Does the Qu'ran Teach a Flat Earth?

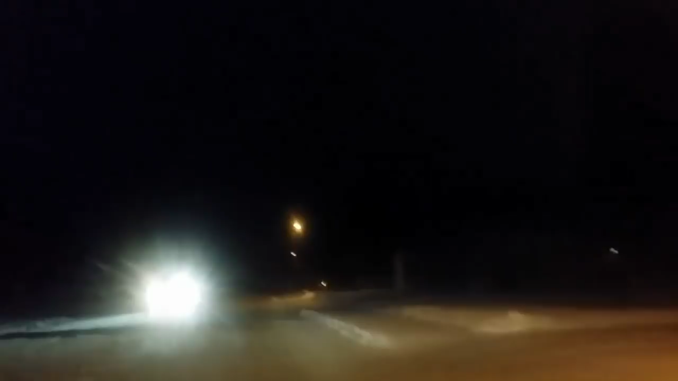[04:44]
uh Anchorage Alaska I just now got done sending the uh taking the kids to school and as you can see uh street lights are on it is dark um yeah it is uh exactly 8 50 a.m in Anchorage Alaska and this is what we see it is very dark must they starve themselves during Ramadan for a month